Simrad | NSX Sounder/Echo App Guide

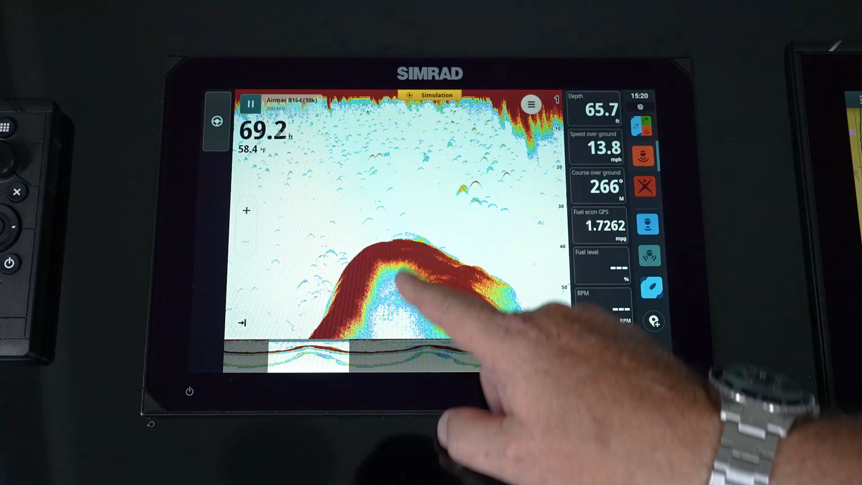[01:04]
On screen: speed 13.8 mph
And then we also have the ability to scroll back in time. So you can see that window, you can also grab that window and move it. And this allows us, gives you some time how far go. We can go tap our screen.
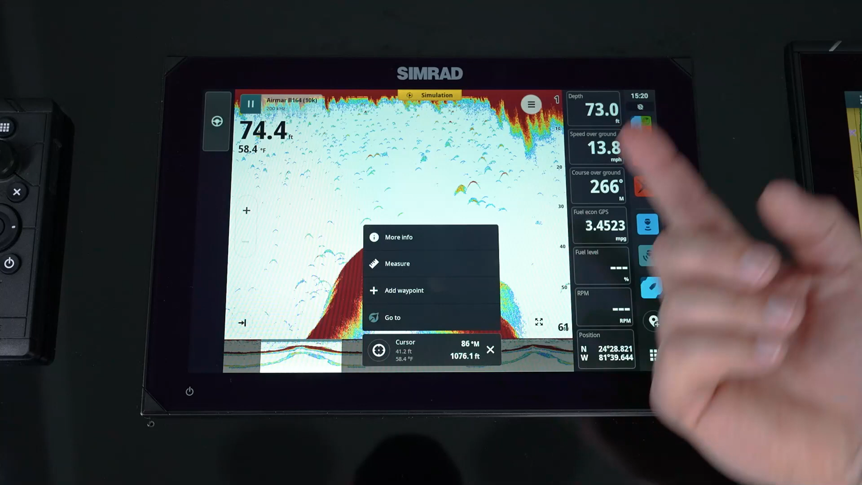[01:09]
On screen: water 58.4°F
And now if we wanted to add a waypoint right there, or if we had an autopilot and wanted to steer back to it, we could hit go to, but you simply hit there. We've now added that waypoint to the screen. And now we also notice that we've got a new icon that gets us back to live data. We also have our plus and minus that can be used for zooming. So what zooming does is it simplifies that picture. So when we're in zoom, we can actually grab that zoom bar and run it up and down through the window.
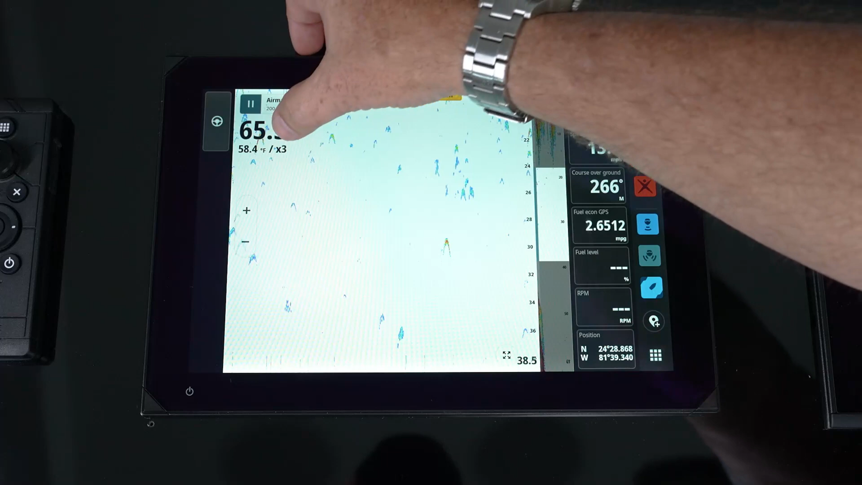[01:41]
So if we want to explode an area with zoom, always look at the number and think about whether we're doing a plus or minus, take the full screen and it's one over.
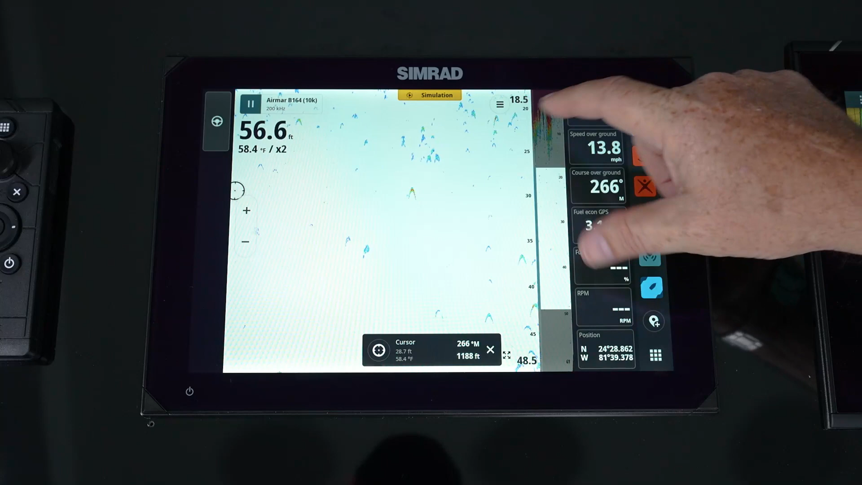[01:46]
On screen: depth 56.6 ft, water 58.4°F, speed 13.8 mph
So when I hit times two, that means I basically split the screen in half and I can look at half the screen in this box. If I hit plus and I go to three, think of it taking down to a third of the screen and so on and so forth. So it allows you to pick a smaller window to expand into this full page.
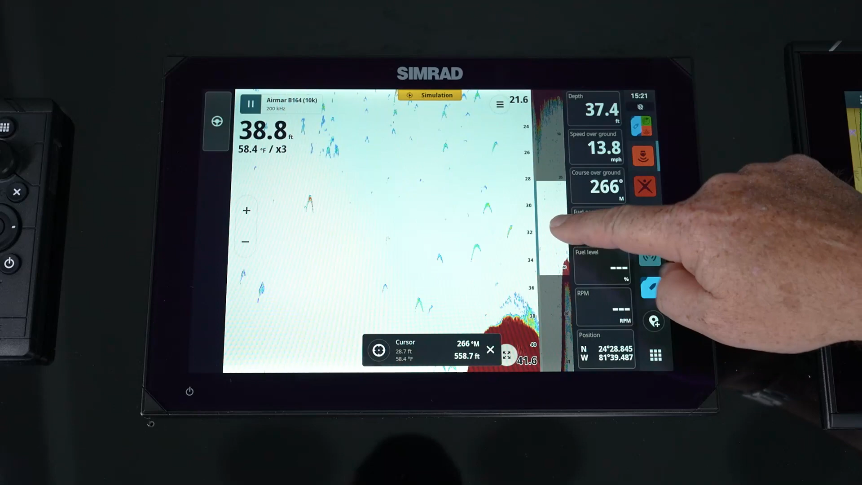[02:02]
On screen: speed 13.8 mph
So this is good if you're doing pelagic fishing in a certain water column and you want to see that area expanded,
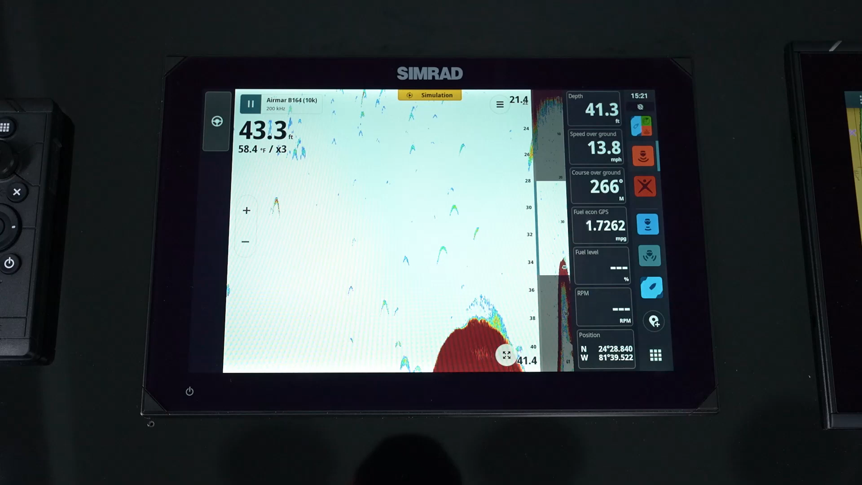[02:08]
On screen: speed 13.8 mph
we can go into the zoom.
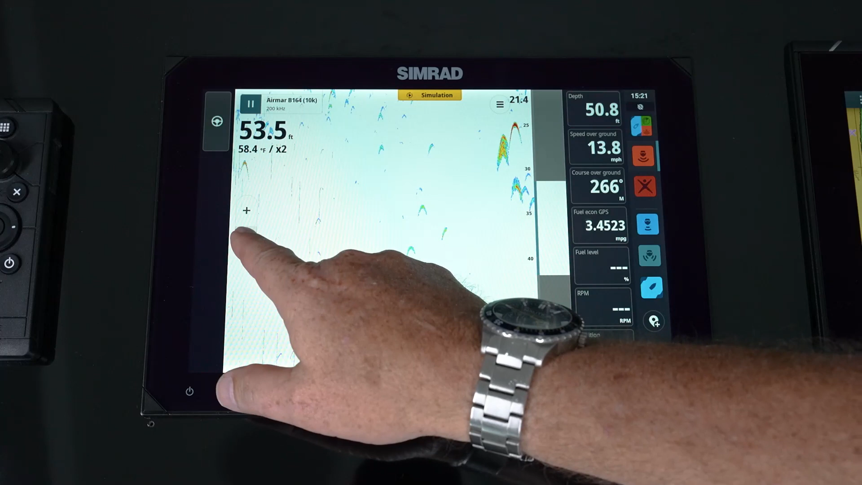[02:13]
On screen: speed 13.8 mph
But to get out of it, you'll simply hit the minus until you get down to no zoom and you're back to your full page. So we'll hit the menu, jump in and you'll notice that it has an advanced mode out of the box. It is set to auto mode or a very simplified mode. This is for that beginner, that entry level user that might not know all of the functions and features of a sounder and doesn't want to get too deep into it. Just let the machine do most of it.
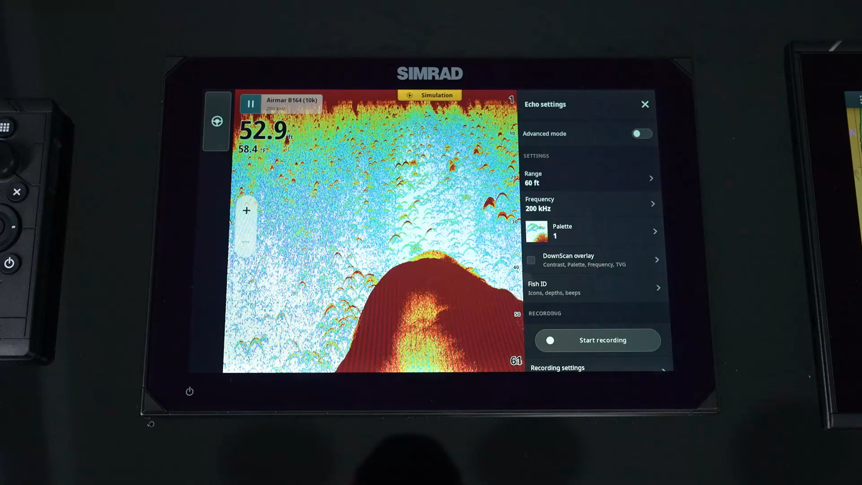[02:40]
So all he's going to be able to do is change his range, whether he puts it in auto, whether he manually ranges. Again, you can go in and select his frequency depending on which transducer he has.
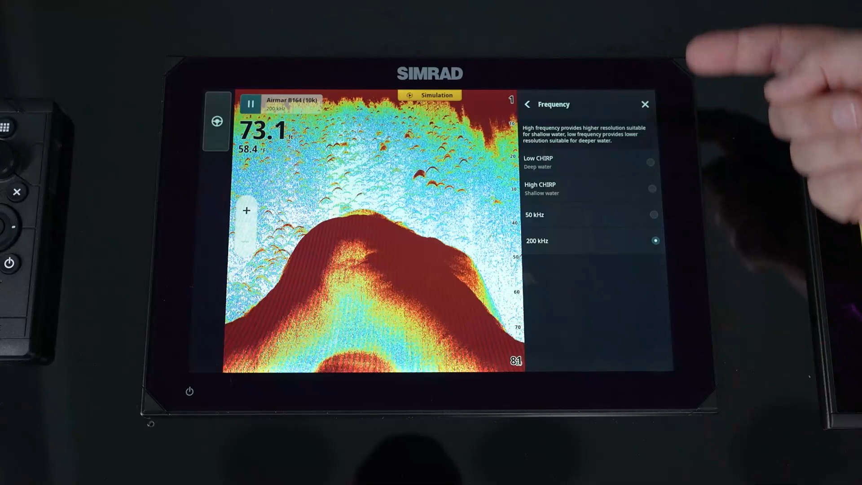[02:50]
It shows you the available frequencies that you can use. So again, we might be in high chirp because we're in shallow water, low chirp or 50 kilohertz if we're in deeper water. And then go in and select some of his custom palettes. So again, it's all personal preference as to what you select, what colors you like.
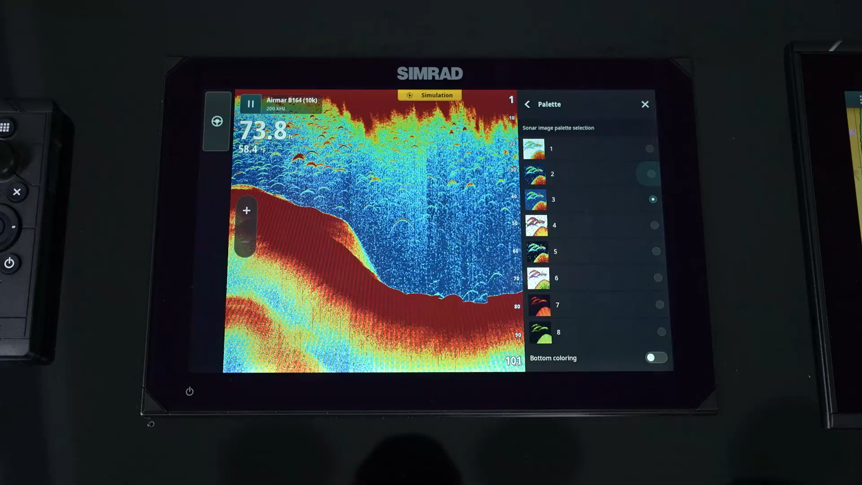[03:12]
We've got the Lowrance palette.
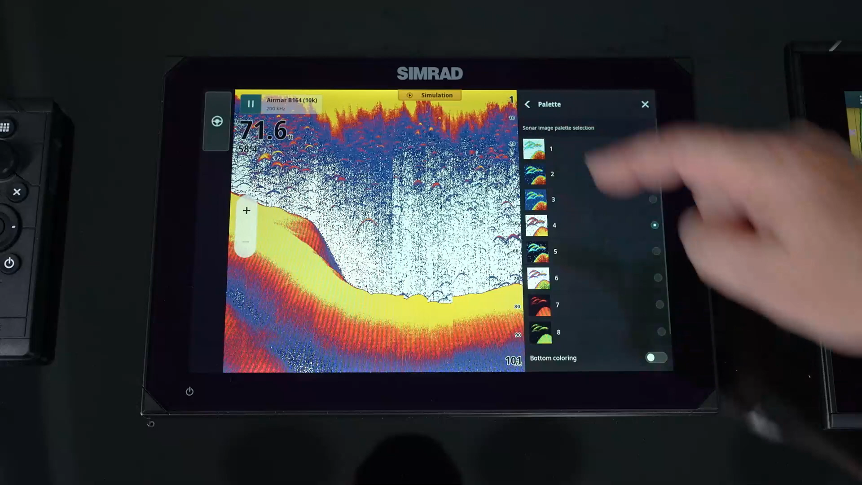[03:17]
We've got the Simrad palette. So we have different color palettes in there that you can do. And then we also have the ability to bring down scan overlay onto the sounder.
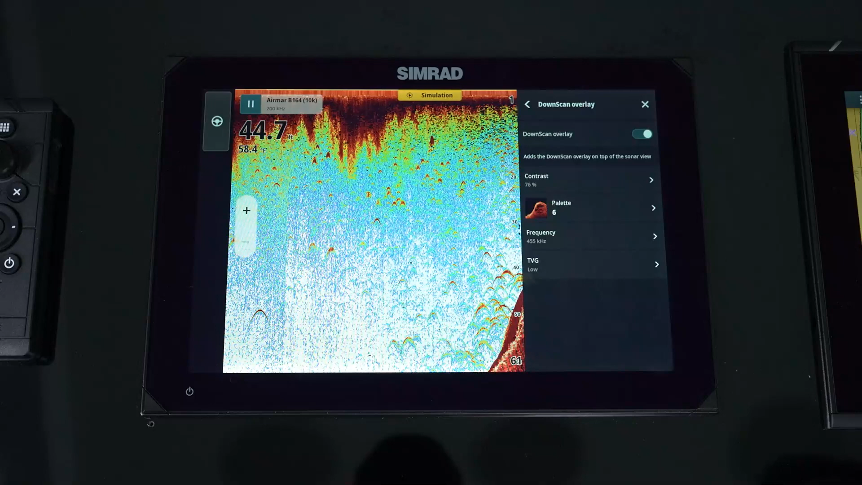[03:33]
I prefer doing the fish reveal on the down scan. So if you do have down scan, I do prefer doing the fish reveal versus downlay over scan. But again, it's all personal preference. And in there, when you do turn that on, you have the ability to adjust it right here. And then fish ID. So fish ID allows us to go and turn on a fish icon, show its depth, bring a beep.
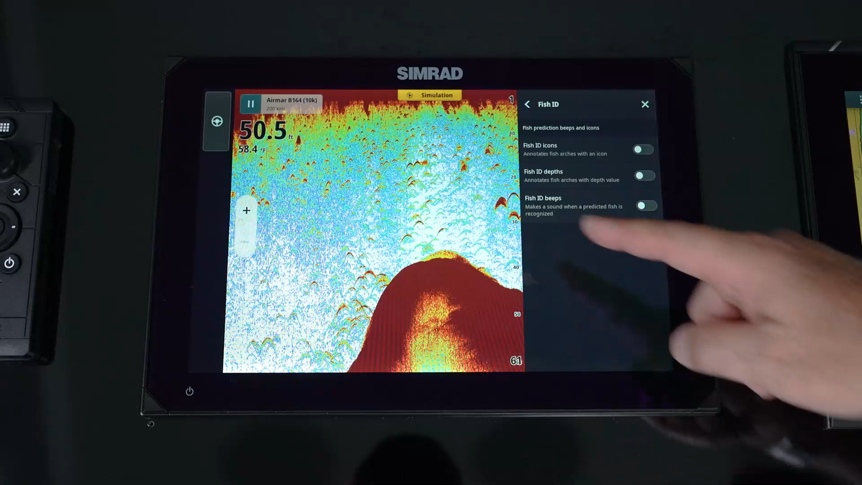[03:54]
On screen: depth 50.5 ft
So as it sees a target that it shows up as a return that it thinks it's a fish, it's going to throw an icon and it's going to beep at you and let you know that there are fish in that area. Now, if you've got a user that is more of a advanced user, then we turn on that advanced mode.
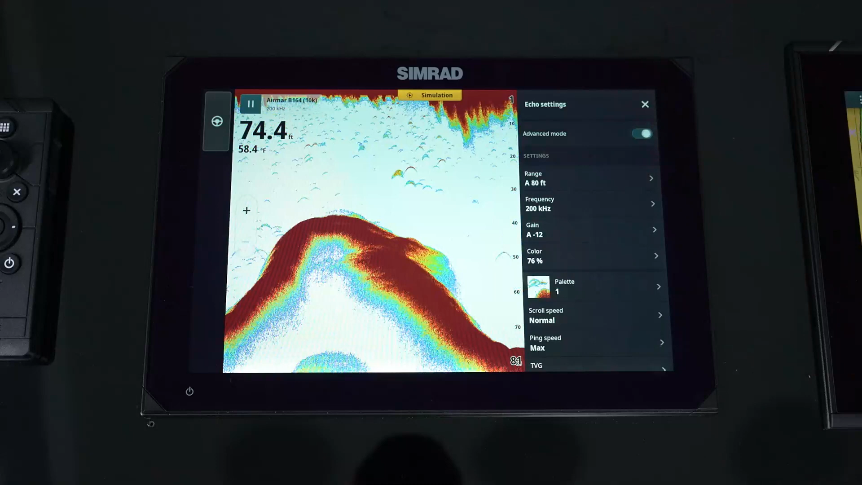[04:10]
On screen: depth 74.4 ft
And when we do that, you notice a lot more things turn on. So that gives us a lot more control over the sounder. So now we get into our individual gain settings.
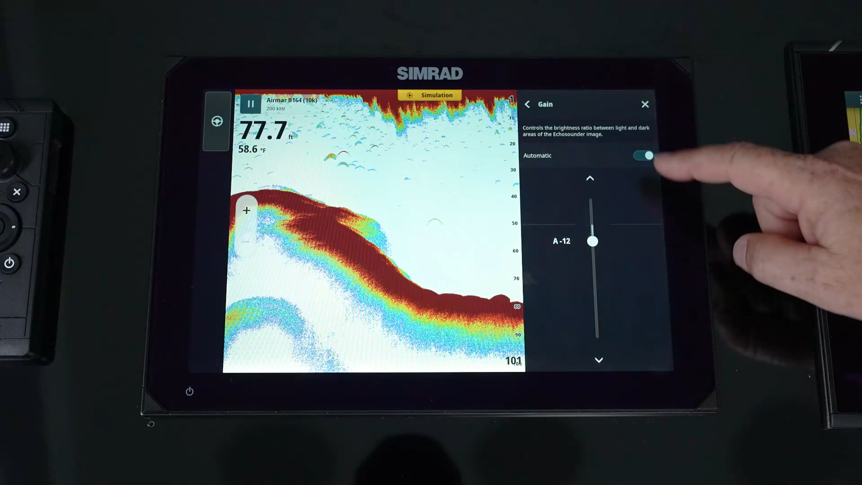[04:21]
On screen: depth 77.7 ft, water 58.6°F
So we have the ability to do auto or manual. In auto mode, we do have the ability to make it more aggressive or less aggressive. So just because it's an auto does not mean it's predefined.
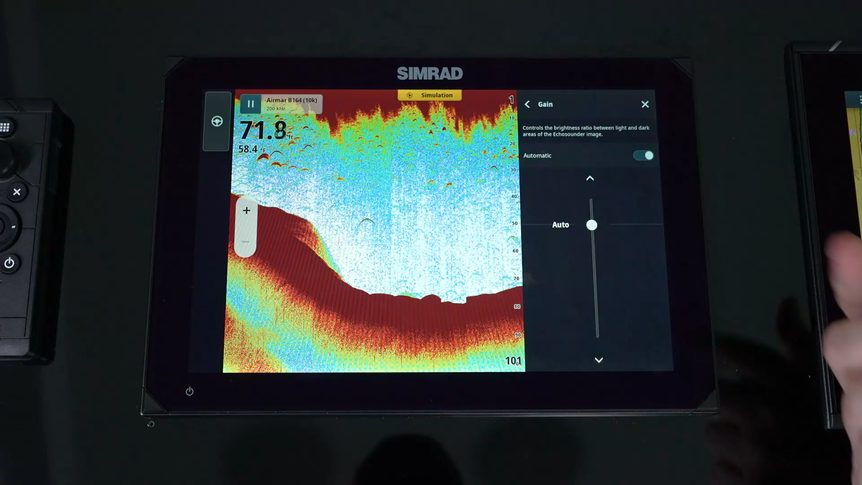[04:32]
We can go and say, basically, when I want to drive, I want to see this style picture, this aggressive on the receive circuit and on the filtering, every range I go through.